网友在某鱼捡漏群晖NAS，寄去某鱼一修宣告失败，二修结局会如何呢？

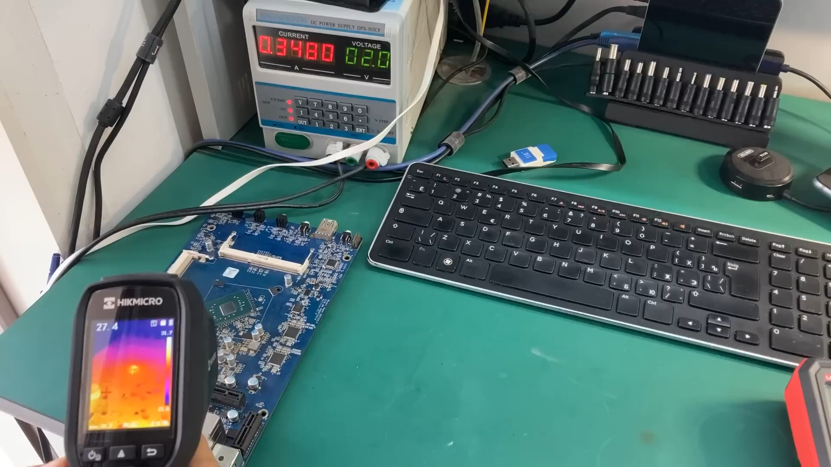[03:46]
可以看到,这边呢有个芯片在慢慢的发热用手摸了一下,
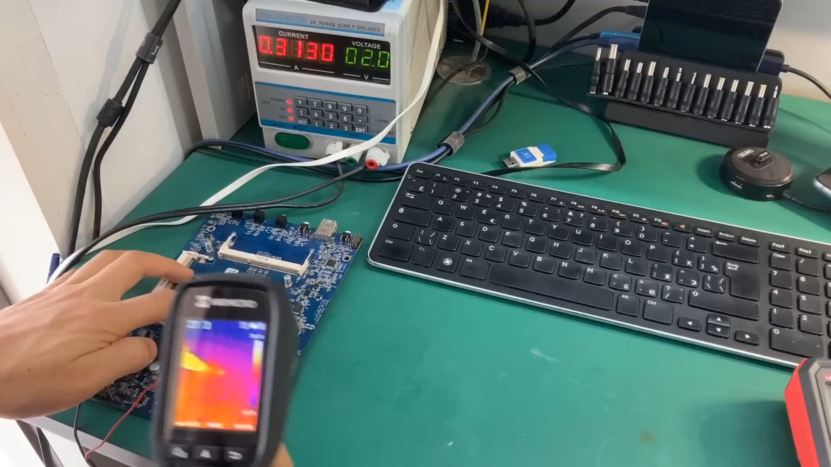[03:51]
就是这个CPU上面的晶体啊可以确定CPU肯定是挂了这个位置呢,